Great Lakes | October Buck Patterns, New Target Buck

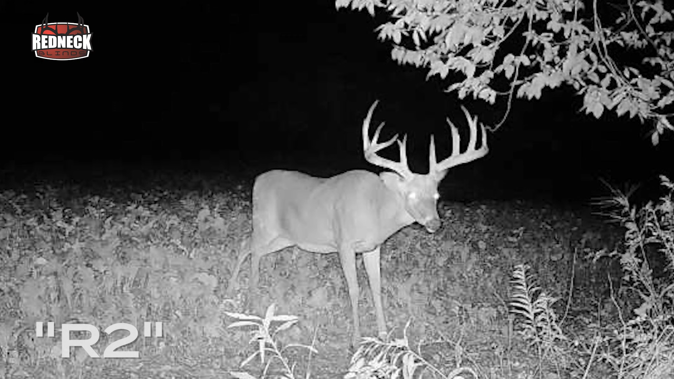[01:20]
1 year ago exactly, he walked through this little funnel that we're in tonight at about 3:30.